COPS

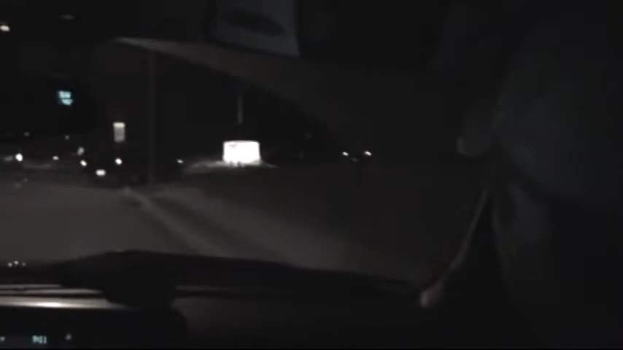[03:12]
Oh, look, they're turning. Man, they got a drug ring running at a Christian school. That's just messed up. What kind of guy does that? Let's turn on the heat. He's pulling off.
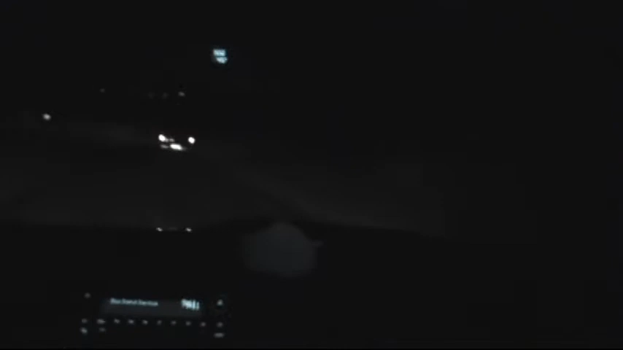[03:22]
He's going away. Go get him. Suspect's pulling around to the back of the building. Okay, he's moving around somewhere past all the lights.
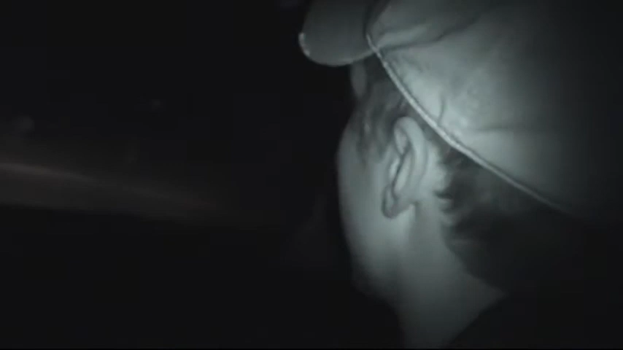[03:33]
Look, there's a house up ahead. Maybe that's he's trying to get in the dark. Storehouse. Yeah, he's trying to get back away. Get away from everyone. Trying to get back away. Okay. It's a good cover up using that event. Dude, look at that. At the school. I know. That's a perfect place to make the drug deal.
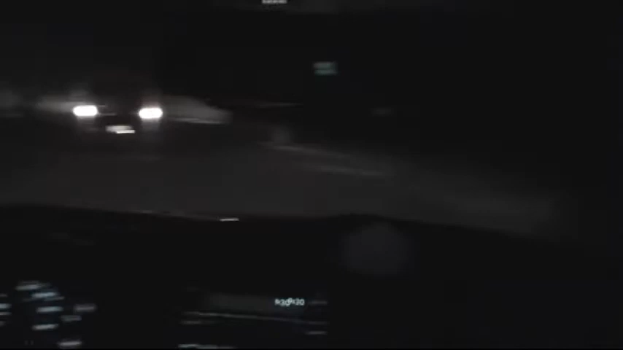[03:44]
Oh, he's turning into that house. Okay. Man, get ready to bust this guy off, Survivor. Oh, we're gonna get so good. Okay. There he is. Oh, he's trapped. Alright, ready?
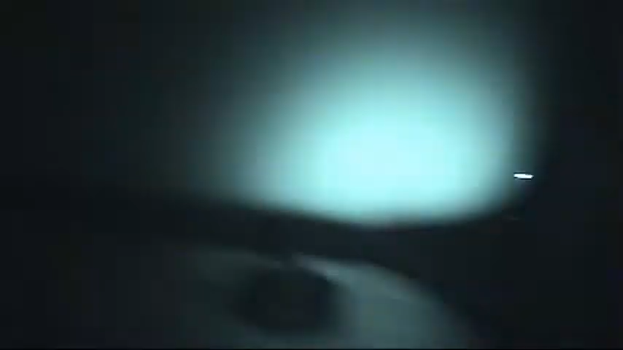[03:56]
Okay. Yeah, I'm trapped. Hey! Back here!
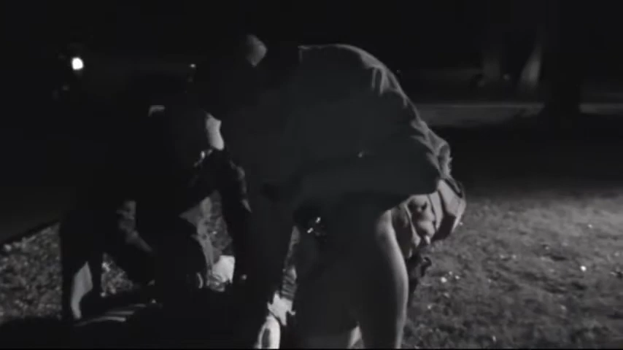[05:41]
Going to jail, man. Going to jail? Give me your hands. He's got big old wrists. Okay. Man, we've been chasing you off for years. Biggest drug dealer. I can't believe you operated at Christian school. What kind of punk kid are you? Okay, get up. Come on. Hey, settle down.